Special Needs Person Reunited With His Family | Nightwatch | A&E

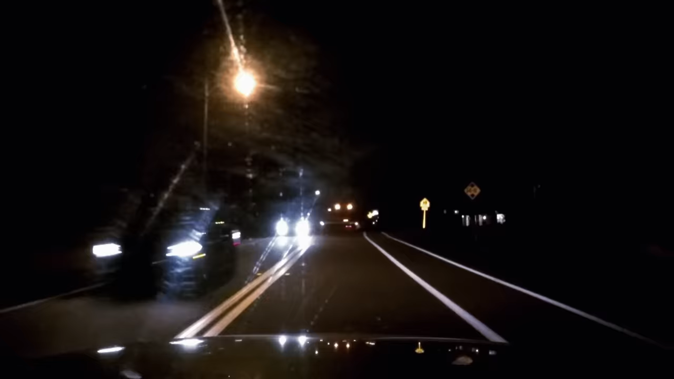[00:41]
We just started circulating the neighborhood within a few blocks from home. Hey, circle through this library real quick.
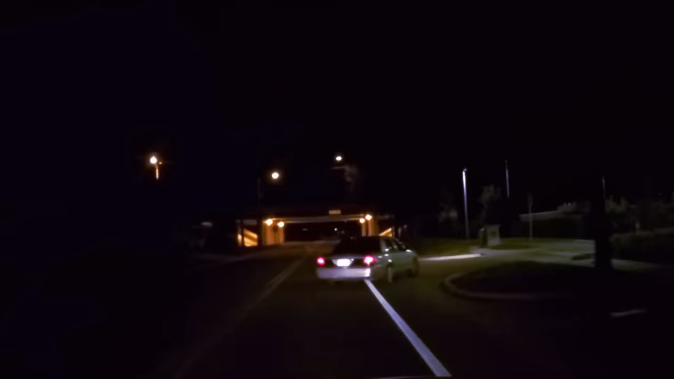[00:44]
He might have been here. It's nice and lit up. Might feel safe here. Tyler.
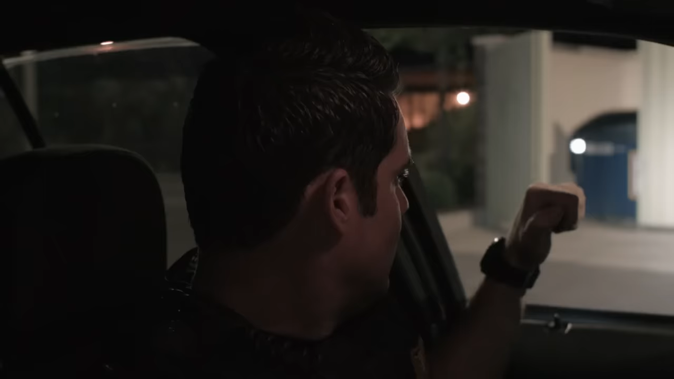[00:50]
Tyler.
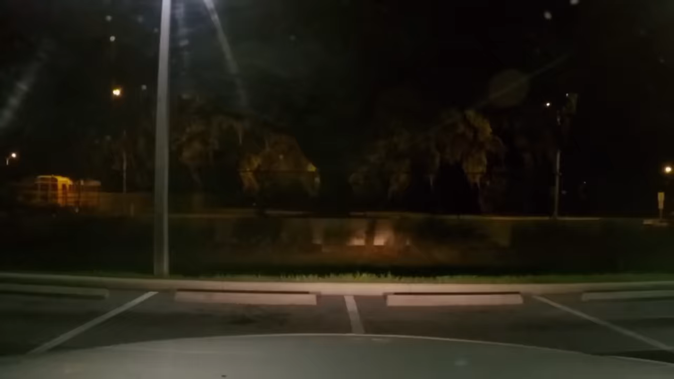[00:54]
Hey, is somebody walking over there? Is there? Look, in the white shirt along the fence in the back side.